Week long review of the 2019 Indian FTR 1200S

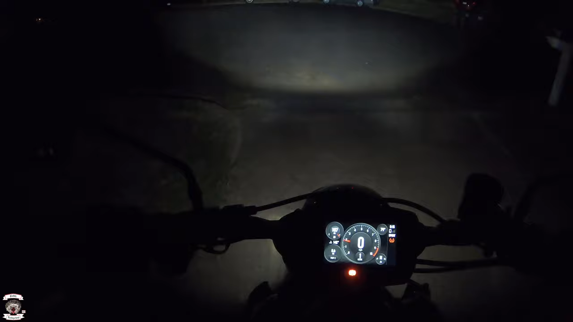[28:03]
giving it that blacked out look. All right.
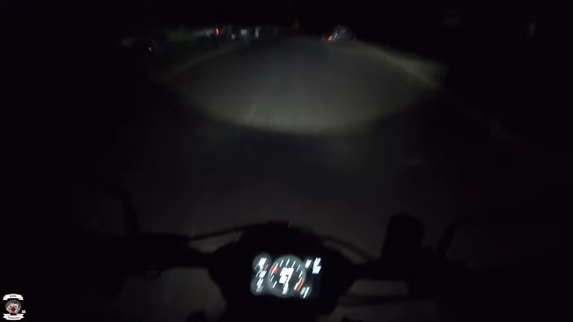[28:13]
Good gracious, this thing is bright. I saw that cat like right there and then, wow. Kind of an interesting half moon shape light coming off this thing. I feel almost bad for these poor people I'm about to turn into. I'm not even on bright yet. Good night. Well, yeah, good night. But that's the thing.
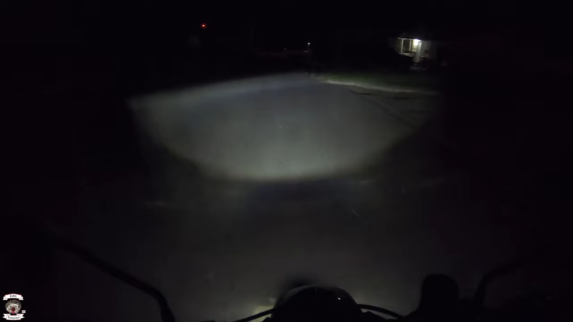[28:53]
You want your headlight to be able to get beyond, you know, only a couple of seconds in front of you. I actually had an issue with my Niron when I first got it that the headlight really could be overrode very quickly. And that was a very bad day most of the time. Basically, you only had mere feet in front of you until we got it adjusted finally.
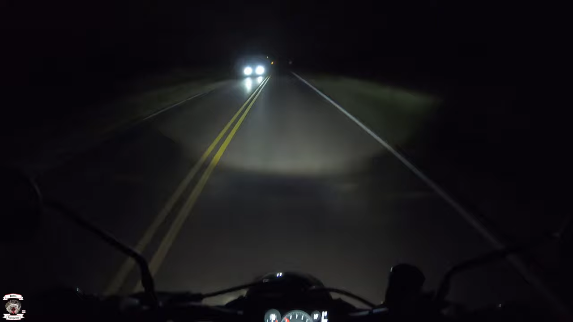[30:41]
And you maybe have about six seconds of headlight distance ahead of you, which is a good thing. You want to have about four seconds to six seconds of, you know, forward visibility. But of course, your maximum that you want to see is 12 seconds. And that's something that is awful hard to do at night. You have traffic coming at you. You have cars that are heading away from you.